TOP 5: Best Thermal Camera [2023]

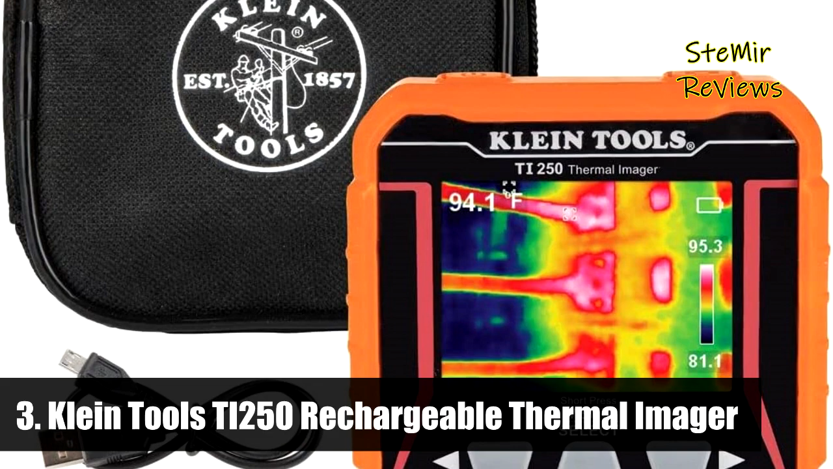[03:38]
The Klein Tools TI-250 is an easy to use, USB rechargeable thermal imager.
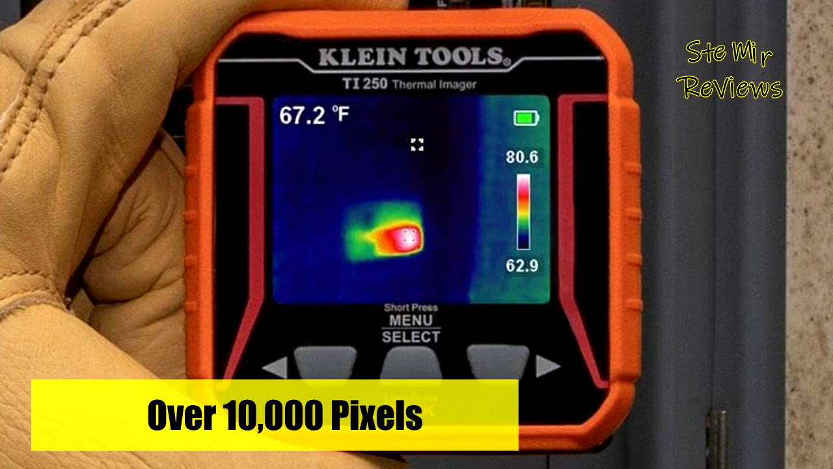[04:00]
On screen: spot 67.2°F
The addition of an optional microSD card
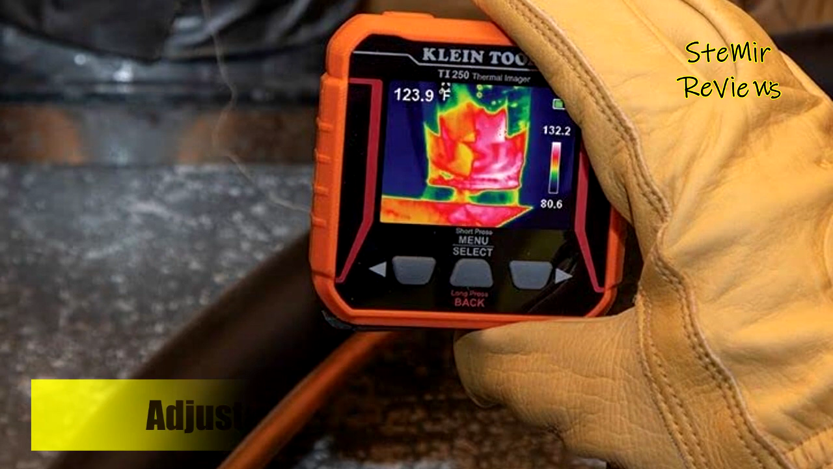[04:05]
On screen: spot 123.9°F
allows the meter to capture and store images for reporting.
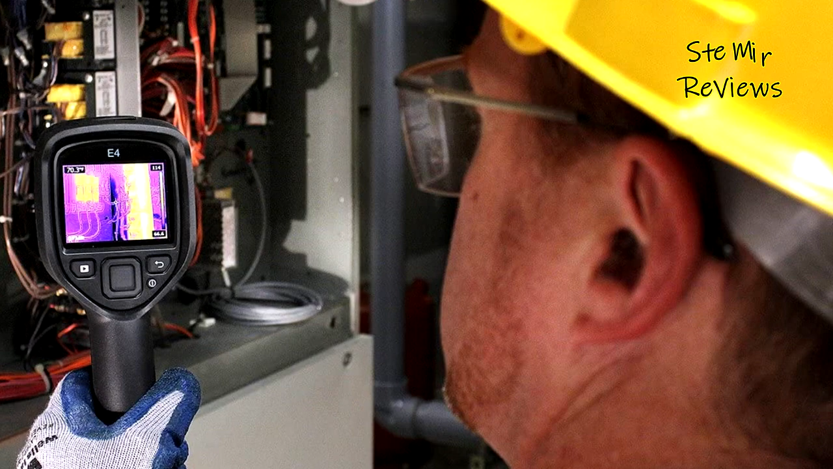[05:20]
which can help identify overheated circuits, hot and cold zones, condensation, moisture damage and much more.
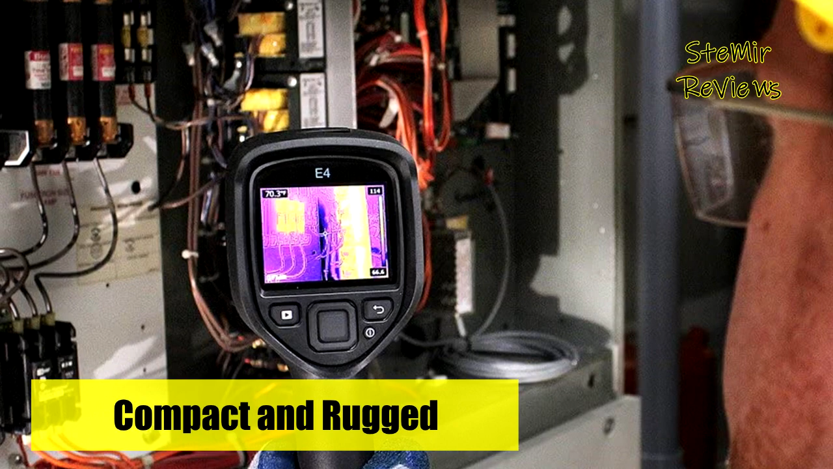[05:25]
Simply aim, click and shoot with your Fleur E4.
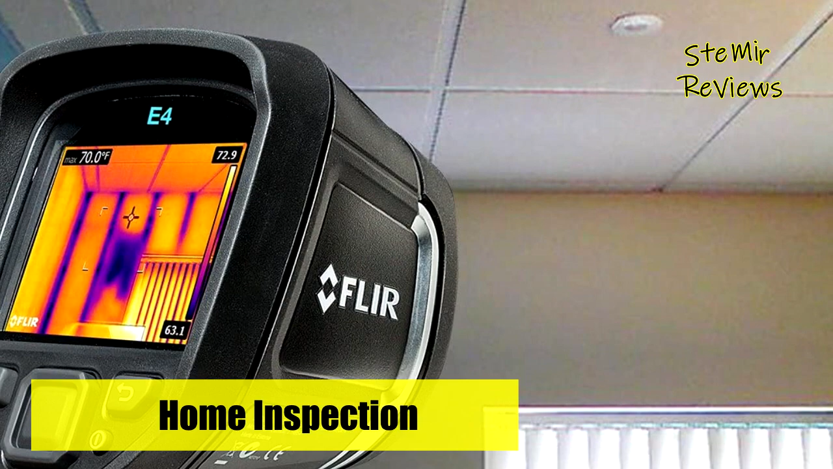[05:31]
On screen: max 70.0°F
Use the free Fleur Tools reporting software to review images,
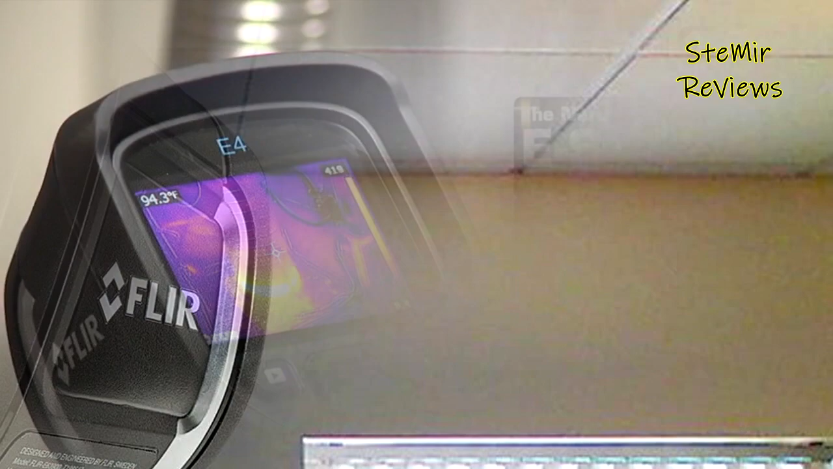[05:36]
analyze the data and generate detailed reports for companies, clients, or prospective homeowners.
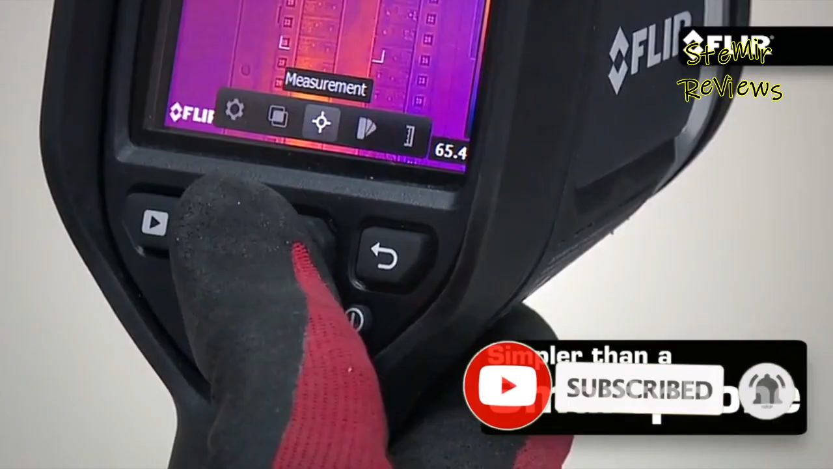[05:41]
Featuring iron, rainbow and gray color pallets and center-spot measurement mode.
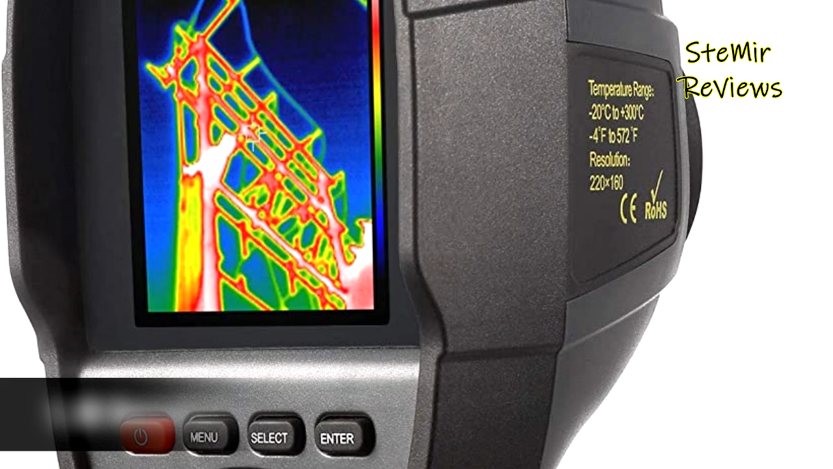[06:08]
And finally, the number one product in our top is part of the HTI Shintai brand.
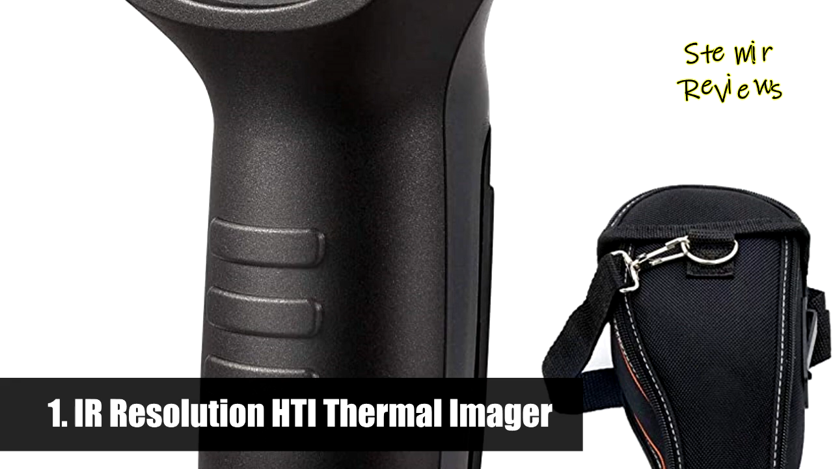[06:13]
Featuring an impressive resolution, delivering crystal clear images to identify problematic areas,
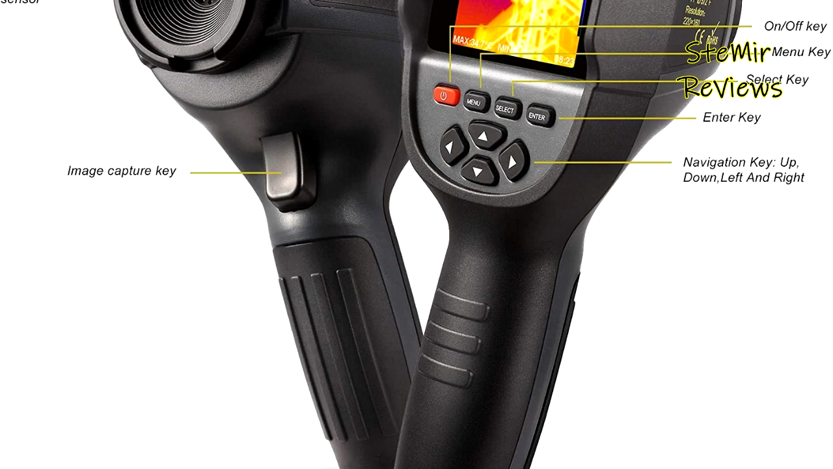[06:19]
the HT18 thermal imaging camera stands out with a lithium-ion battery
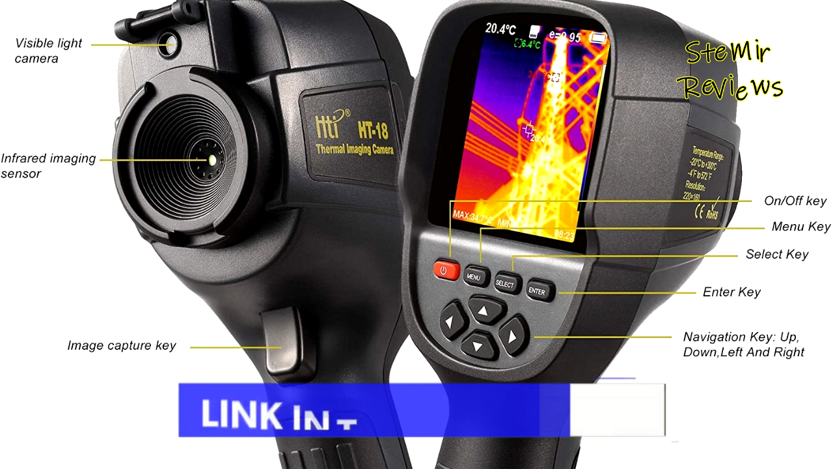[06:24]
On screen: spot 20.4°C
which increases operation time and a larger screen to better view images.
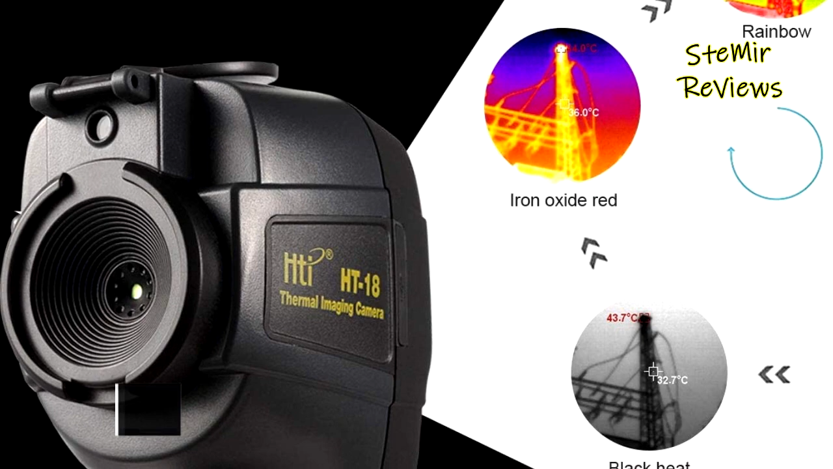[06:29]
The design and weight of the camera enables the user to comfortably hold and use the camera for an extended period of time. Large buttons for ease of use even with gloves on.